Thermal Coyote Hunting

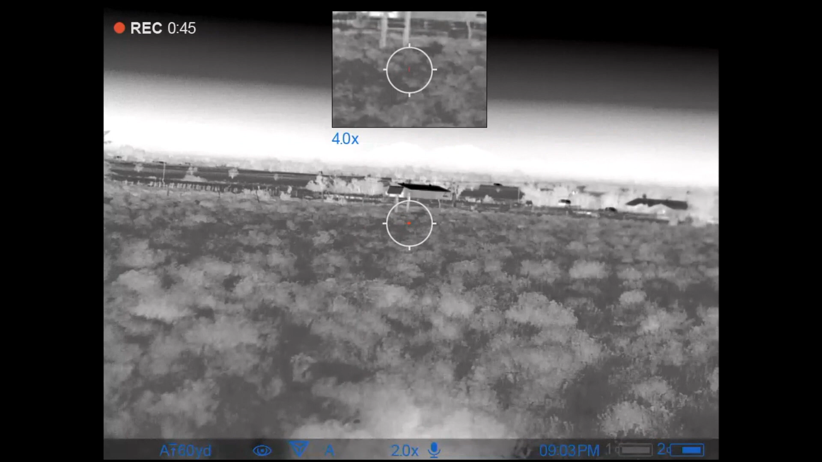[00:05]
That was a thumb. Straight ahead towards Andy's house. I can see something right there.
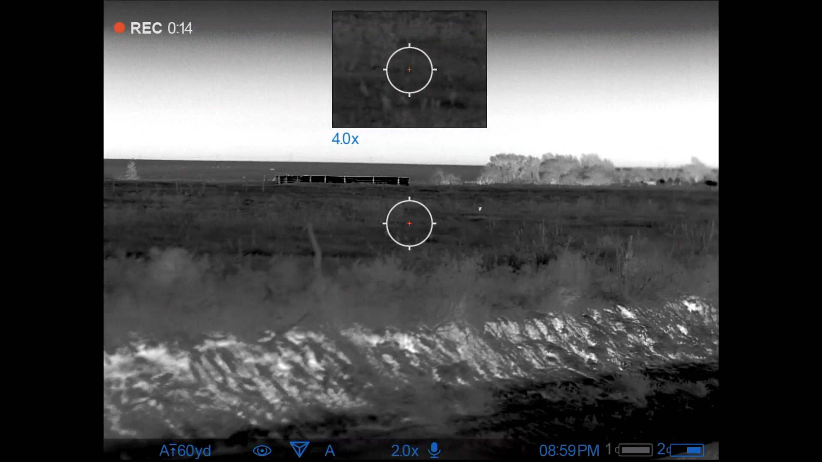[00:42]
Three, two, one. Okay. Go ahead. You want me to? Yeah. Got him. Okay, that was a thumb. Yep, look up to the left. Up to your left just a little bit. Not that far. Couple more running out there.
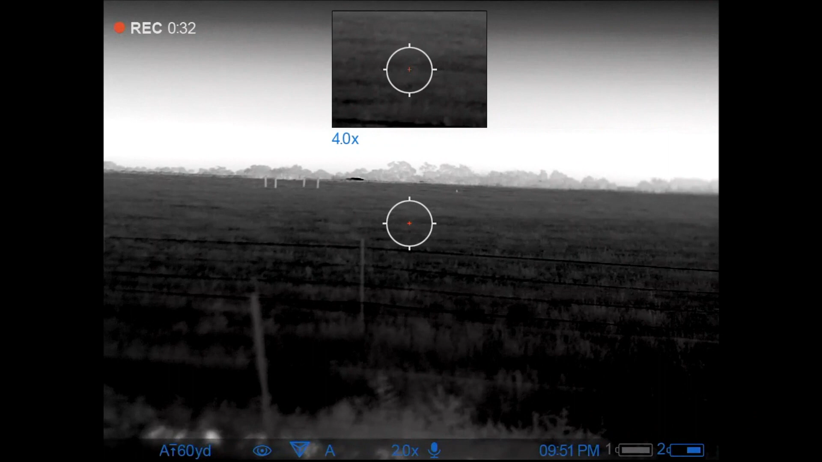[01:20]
Oh, back up to the right where you just shot this last one. There's one out there. To the right of the double fence posts. We're heading towards the four fence posts. Okay.
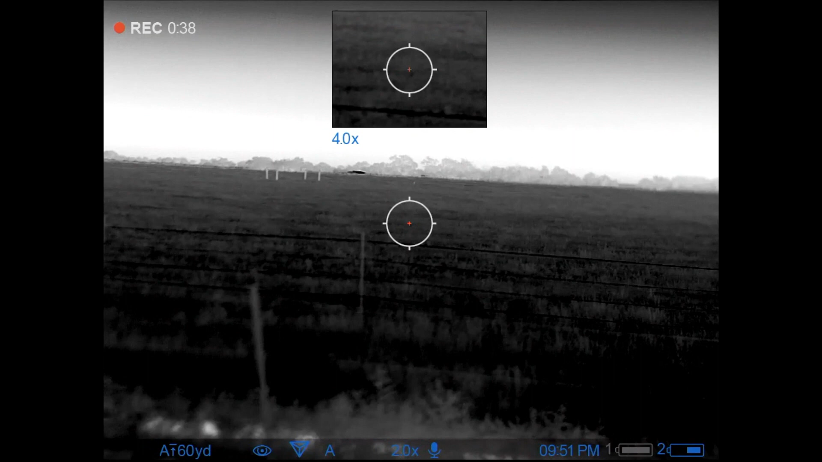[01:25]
I see him.
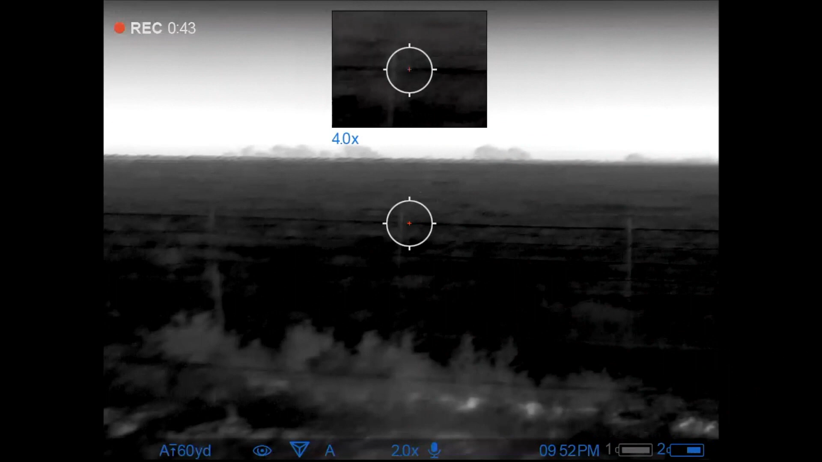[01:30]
Okay.
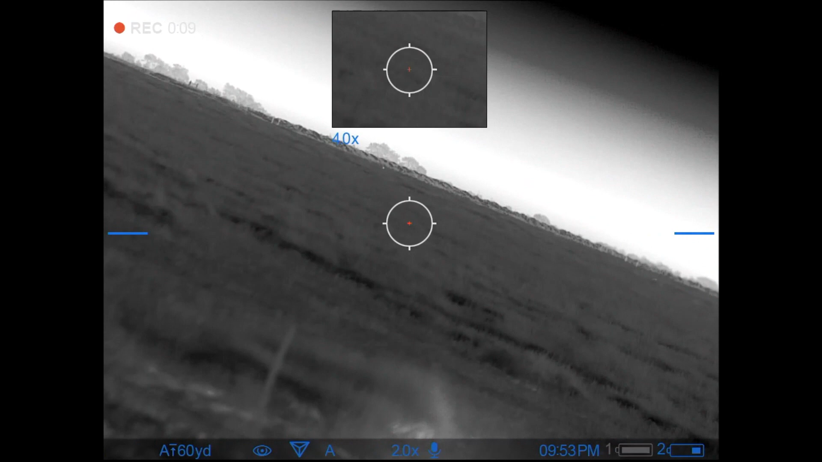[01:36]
Oh, look over to your left. Over to your left, Russell. Over to your left. See him? Get him. Get him. Woof!
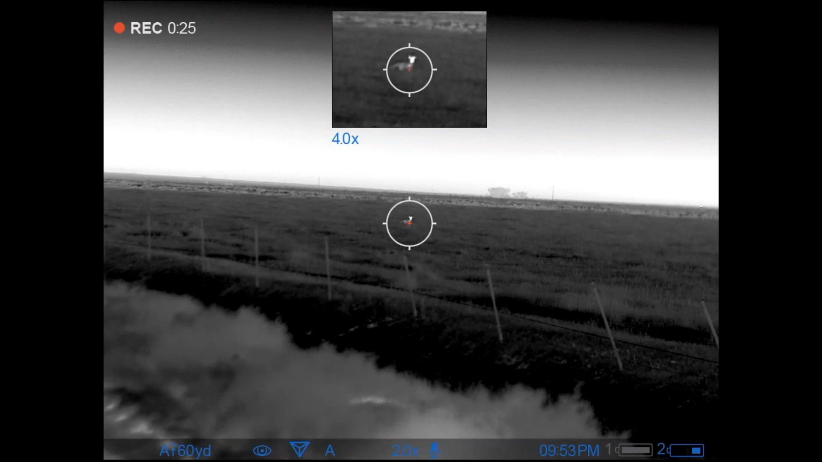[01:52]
Little high. Woof!
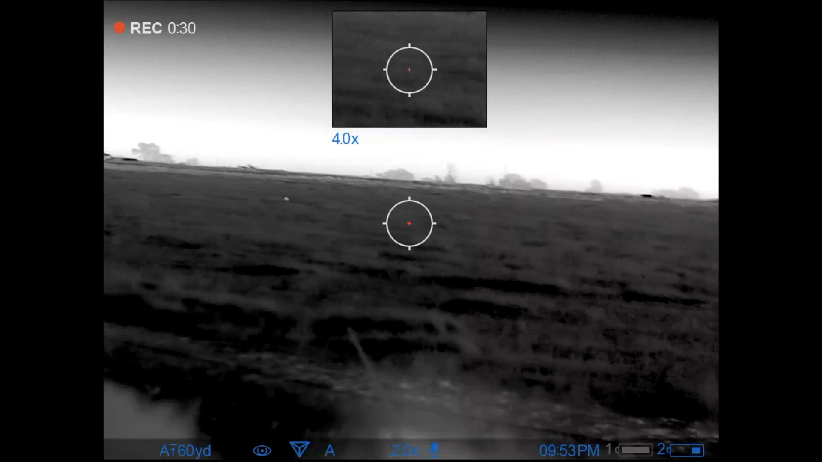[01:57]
Woof! Woof!
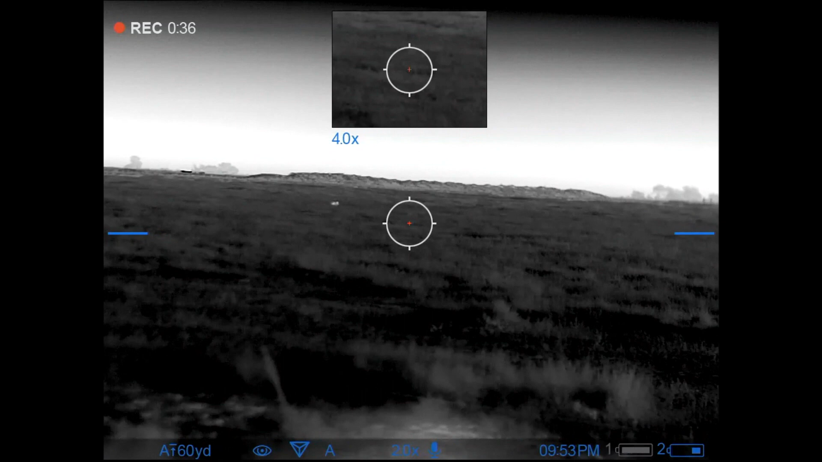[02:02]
He's going to stop. And... Woof!
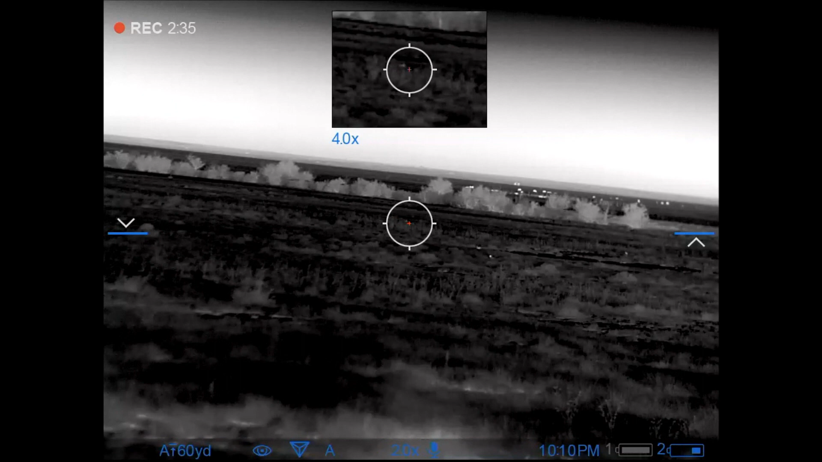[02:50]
Oh, I got him. Yes. He's flopping. He's flopping. He's flopping. Coming right. He's headed over here to the right. Woof! Good.